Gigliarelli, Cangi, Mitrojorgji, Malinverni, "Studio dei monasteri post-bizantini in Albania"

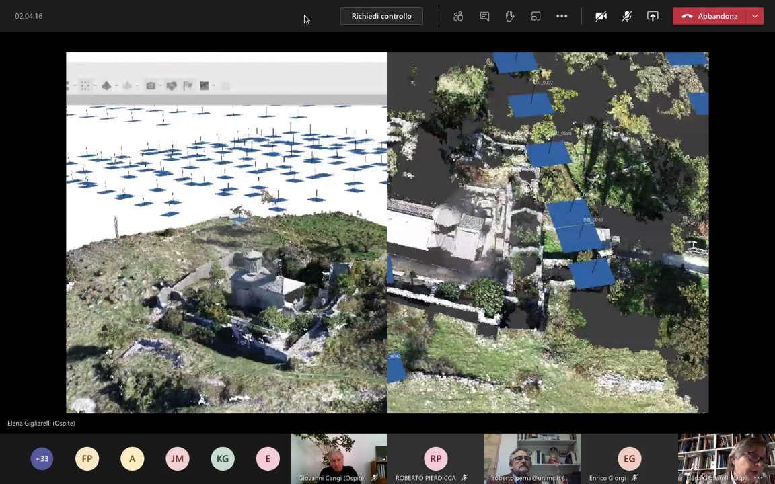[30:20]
in questo caso per la generazione di nuvole i punti e poi per il successivo restituzione del modello 3D. Qui siamo su una prima fase di ricostruzione non soltanto dello stato dei luoghi ma anche di come potevano essere strutture monastiche e perché ci interessa molto riportare a luce, ovviamente non in vita, ma a una conoscenza approfondita
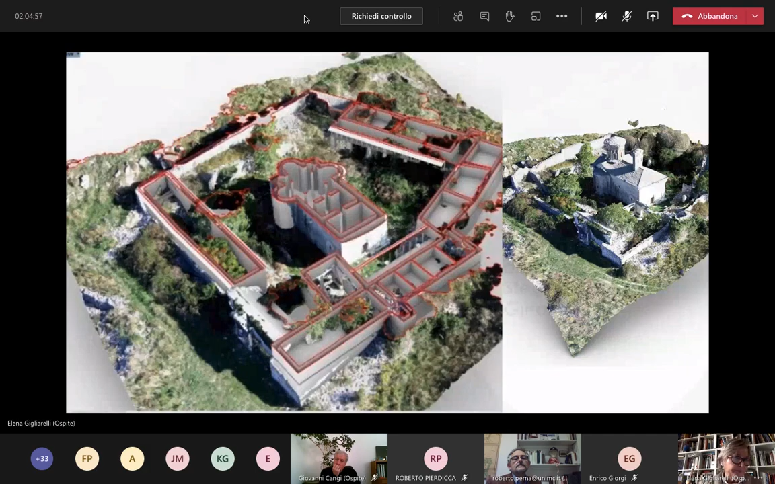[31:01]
di quella che era la vita monastica del tempo attraverso la ricostruzione delle strutture murali, degli ambienti che lo caratterizzavano. Vado adesso più veloce sugli altri siti dove abbiamo potuto fare semplicemente delle ricognizioni di tipo visivo,
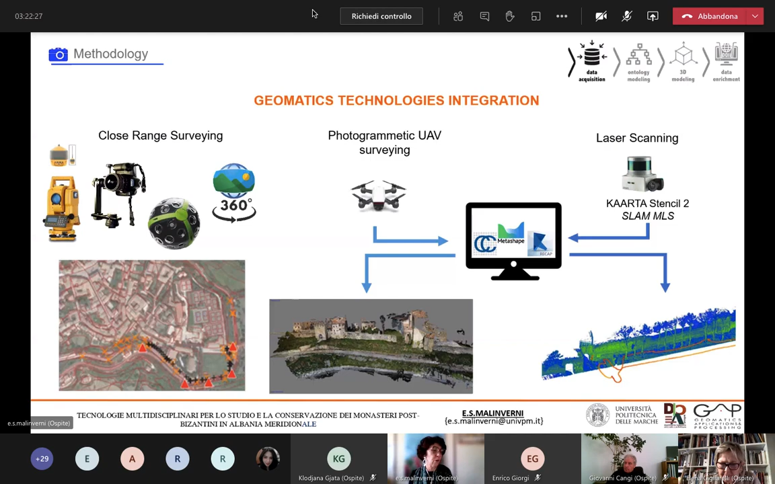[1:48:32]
molto più versatile e mobile da quello a stazione fissa che noi abbiamo a disposizione e che speriamo che in un futuro potendo ritornare in tempo post-covid in Albania potremmo utilizzare per poter ampliare la nostra barra di conoscenza una volta acquisiti però questi dati sarà importante e una parte di
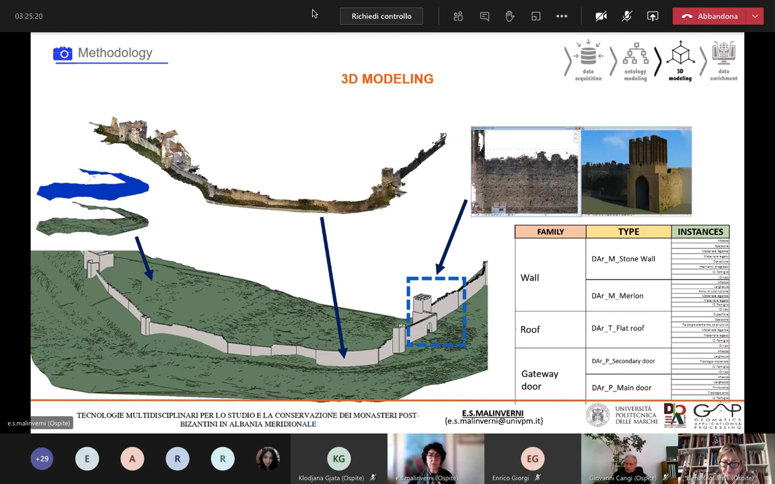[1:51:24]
vestizioni dal ruolo di punti del modello tridimensionale a una suddivisione di quelle che appunto erano le famiglie di queste strutture e a queste associazioni di una serie di informazioni informazioni che nascevano anche dall'analisi materica e dall'analisi del degrado fatte su queste pareti murarie ecco tutti questi dati sono stati poi integrati in una relazione in un sistema nazionale database un geodatabase